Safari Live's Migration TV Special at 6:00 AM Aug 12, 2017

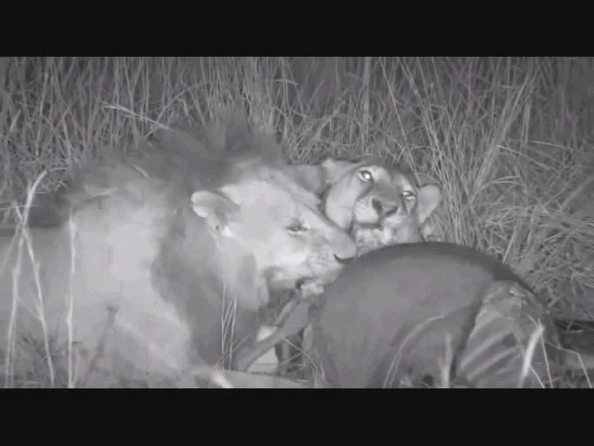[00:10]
There's been bone crunching and hunting. We're surrounded by wildebeest. These lions have managed to succeed in taking down.
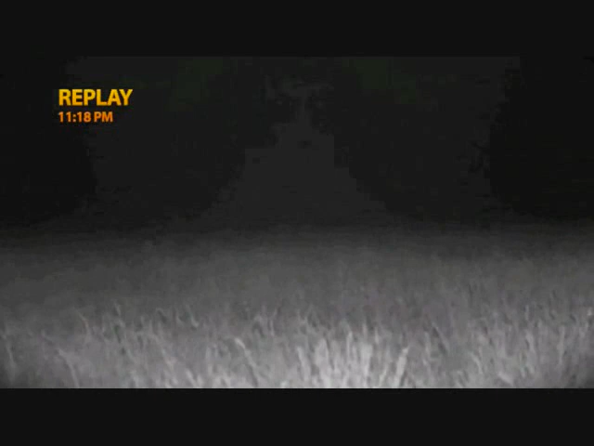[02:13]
And secondly, how long the lions were prepared to chase it, despite the bounty of the migration all around. Just look at the wildebeest eyes flashing there. Then there was the digging.
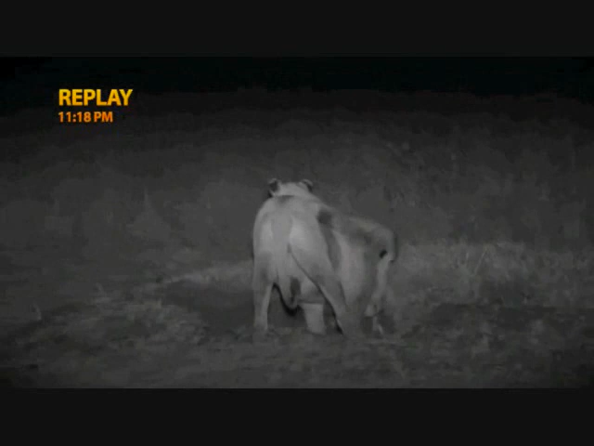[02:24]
Somehow the aardvark managed to find a burrow in the darkness, and once safely underground, the lions had no chance. Let's go to Brent. Welcome back live on the vehicle, and they are the lions that went on an aardvark hunt.
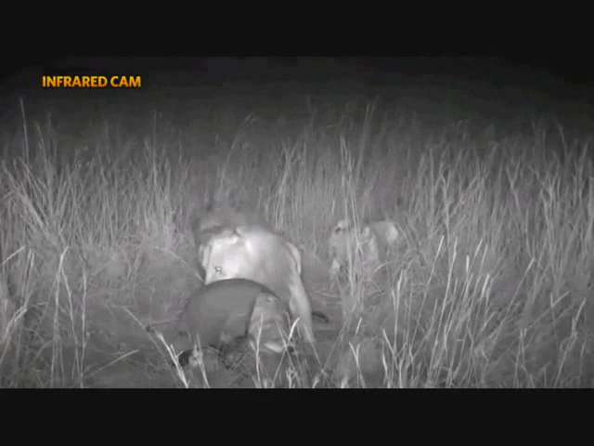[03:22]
Now, is that incredible? Even with all this food around, there's still that instinctive competition for meat, and the male being, or taking the lion's share, so to speak, and giving the lioness a little bit of a swat around the ears.
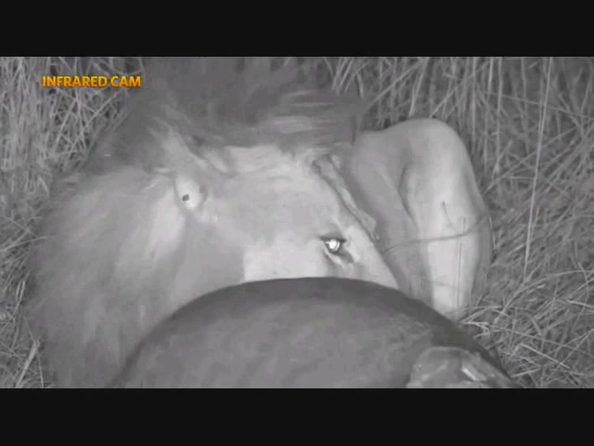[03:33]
Nothing too serious, and very common lion behavior. Now, there are another two lionesses lying down in the grass around us here. Now, because they've got this young male with them, there's a very good chance they might hunt again.
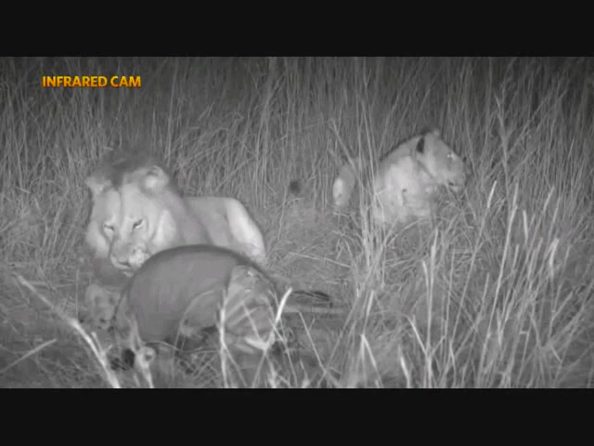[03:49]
And for those of you who are wondering, yes, this is 100% live from Kenya and the Masai Mara. Where are you off to, madam? Are you going to go look for your sisters? And Larry has got ahead of everyone using that hashtag Safari Live to ask us questions.
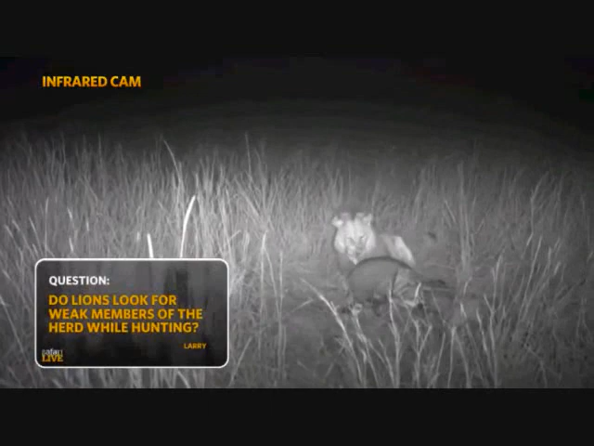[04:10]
Larry wants to know where the lions will look for weak members of the herds to target. Most definitely, Larry, it is if there's a slight limp or weakness that the lions can pick up, they will take advantage of that. And it is an amazing thing because sometimes it's something we cannot see. And I always find it fascinating to watch the dynamics of a hunt, the visual cues between the different individual lionesses.
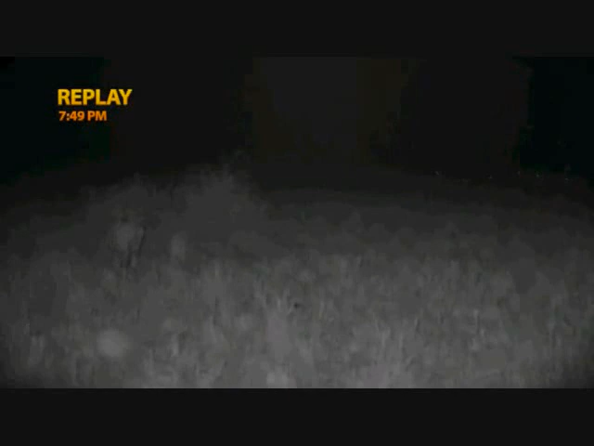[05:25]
For Jamie, the night started as a pretty standard migration way. Lions approaching a herd of wildebeest, nothing unusual there.
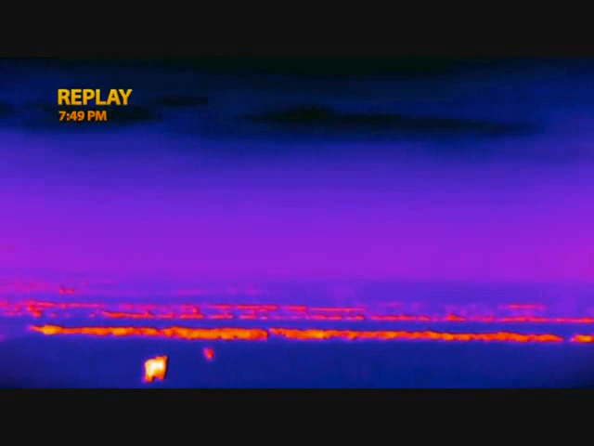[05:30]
Youngster becomes separated from the safety of the herd, and then a young male nabs it.
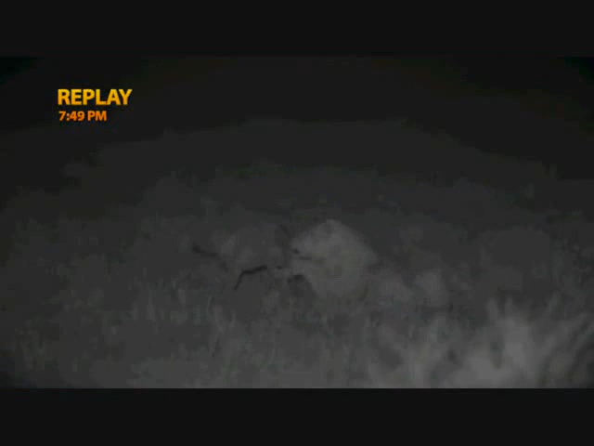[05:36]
The plucky thing puts up a good fight, but eventually succumbs. But then there's just chaos and carnage.
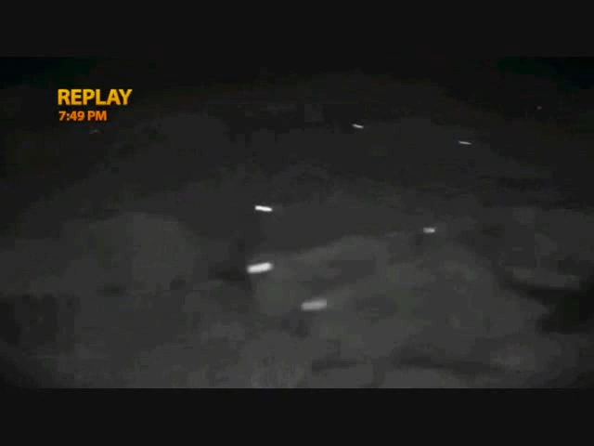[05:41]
The lions operating on the instinct to chase and kill rather than on hunger. Among the thundering hooves and dust, they take every opportunity to kill, seemingly reckless with their own safety. As the terrified gnus swirl in confusion, they don't eat any, but they simply move on to the next kill.
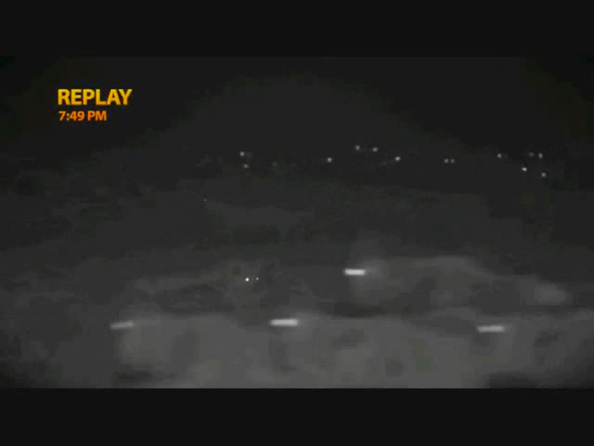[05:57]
And what begins as an interesting display of lions interacting with the migration quite quickly becomes a disturbing exposition of nature at her harshest. There's no cruelty here, but it's macabre and difficult to explain. Over to Jamie.
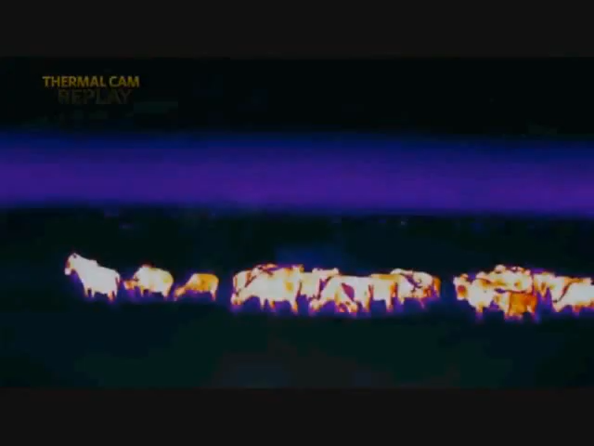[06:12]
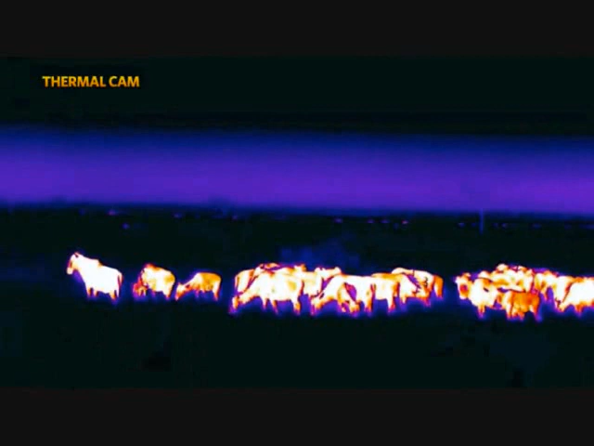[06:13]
What a truly extraordinary evening last night was, and if it's anything to go by, I think that we have an extraordinary morning ahead of us as well. Just look at the wildebeest. You're looking at the heat signatures of thousands and thousands of wildebeest scattered throughout the plains of the Mara Triangle, and we were right in the middle of them last night.